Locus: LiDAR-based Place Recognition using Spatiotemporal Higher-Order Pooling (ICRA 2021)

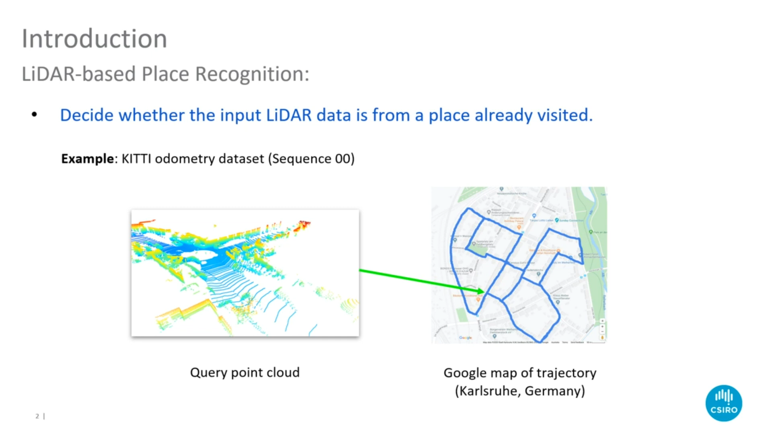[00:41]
This task of global data association is essential to accurately close loops during simultaneous localization and mapping and also to relocalize within a previously built map without a prior force estimate. Current solutions to this problem struggle to deal with viewpoint changes especially during reverse revisits and
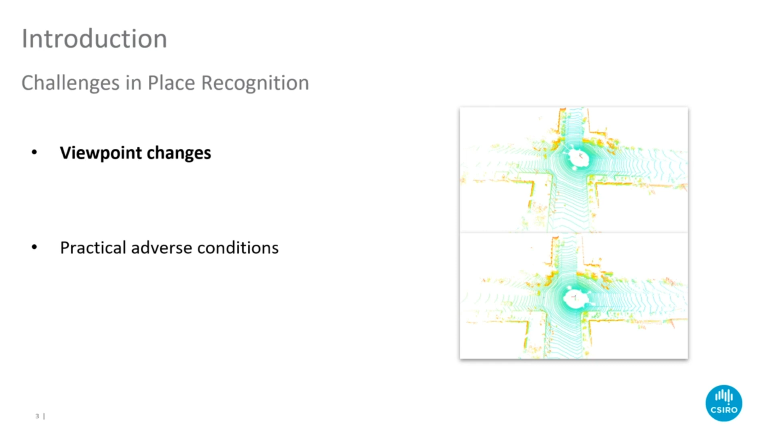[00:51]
practical adverse conditions such as sensor occlusion.
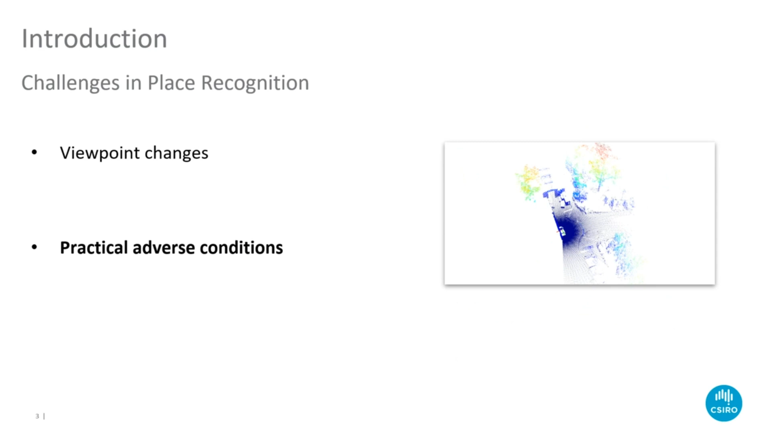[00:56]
To tackle these challenges we propose another global descriptor which operates on sequential 3D LIDAR point clouds. We decompose the scene into components and generate a descriptor which encodes the topological
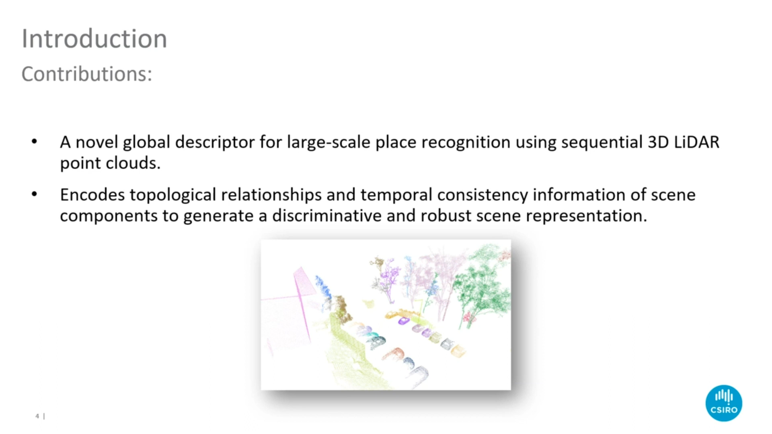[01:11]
relationships and temporal consistency information of these components. This is an overview of our pipeline.
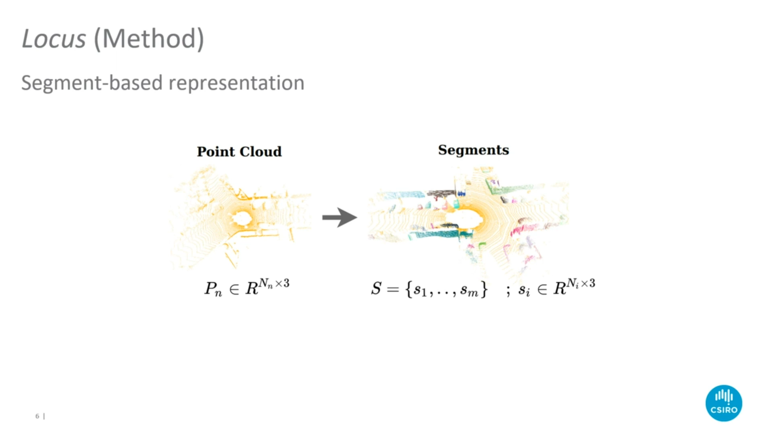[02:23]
The number of segments M depends on the environment and the range of the sensor. The first segment feature, noted as FA, is obtained using a 3D CNN.
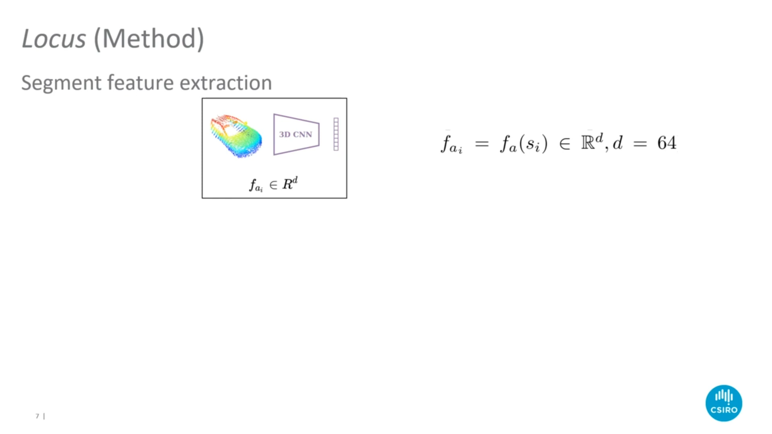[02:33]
For this, we use the pre-trained network provided by the authors of SegMap. This network encodes each segment into a 64-dimensional vector which is capable of discriminating segments based
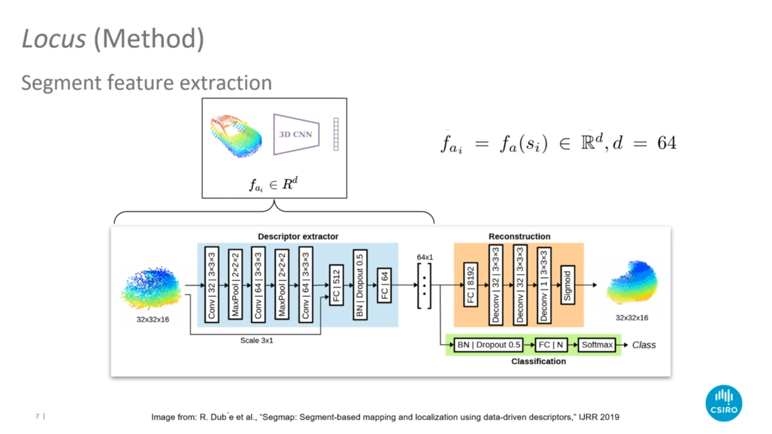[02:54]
on the structural appearance while also being invariant to viewpoint. A complementary set of features, noted as FB, is obtained using two stages of feature pooling, spatial and temporal.
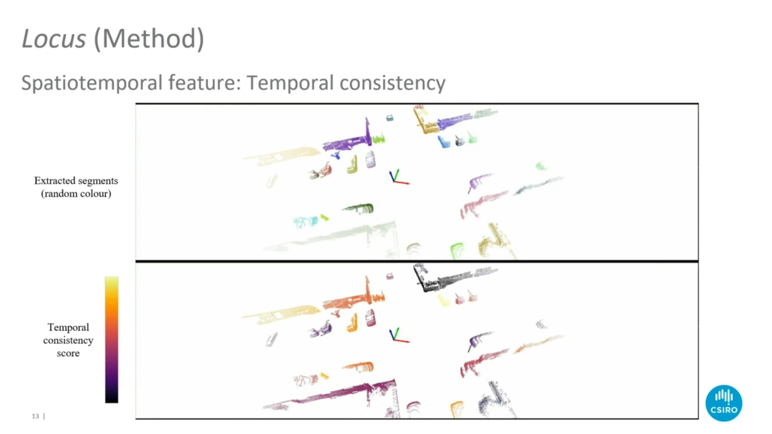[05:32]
where brighter colours indicate higher scores. Segments with high temporal consistency score are more likely to be repeatable upon revisits.